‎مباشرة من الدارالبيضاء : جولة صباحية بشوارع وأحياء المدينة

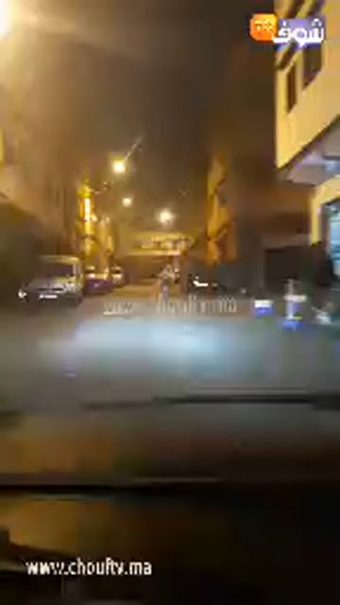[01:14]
كيف ما كتشوفوا معنا باش كنشوفوا عاوتاني الاجواء الصباحيه فاش كترجع يعني حركه السير الطبيعه ديالها.